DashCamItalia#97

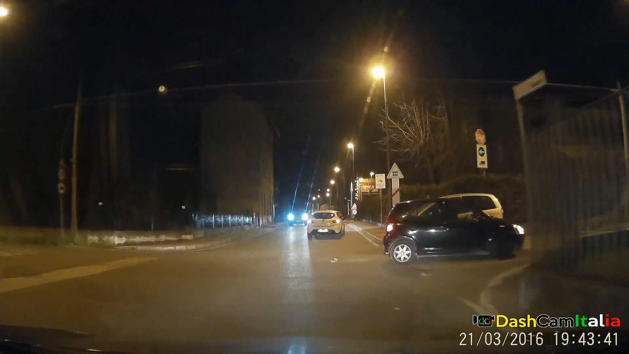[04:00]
Si son presi? Sì, si son presi. Scusate, ma io dovrei evitare un pezzo.
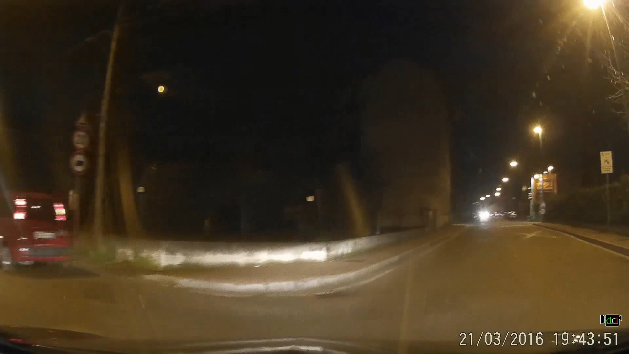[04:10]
Si sono presi, già.
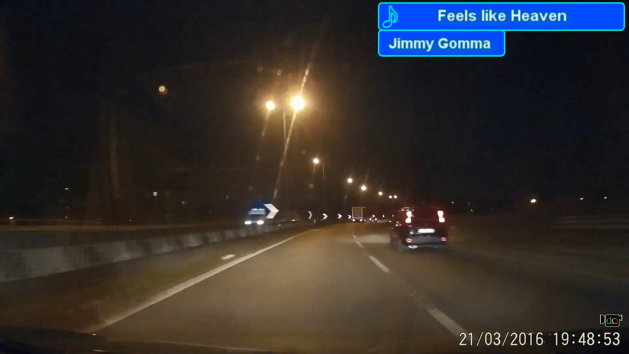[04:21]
In compenso c'è un bilico in cortile di sorpasso. Cosa cazzo ci fa un bilico di qua? Perché qua? Sta sorpassando tutti. Che sto qua? Ma chi cazzo è questo? È un pazzo! È un pazzo!
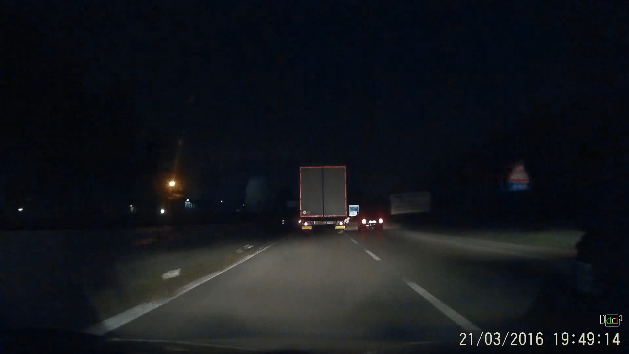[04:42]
Guardalo come va! Guardalo come va! E non si sposta, eh! Ah, cosa leva! Che cazzo sto scannando sto coso?
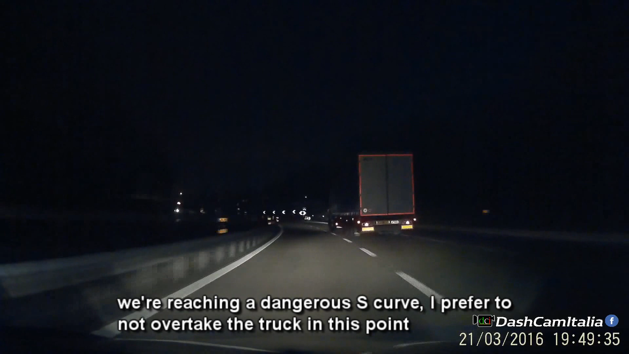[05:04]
Io ho paura di sorpassarlo. Anzi, sapete cosa faccio? Adesso mi accodo. Voglio vedere cosa fa. Ok, mi intimorisce in parte, ma mi affascina pure. Guarda che sta scannando, questo. Stiamo andando pienino. Cioè, per i livelli di un bilico.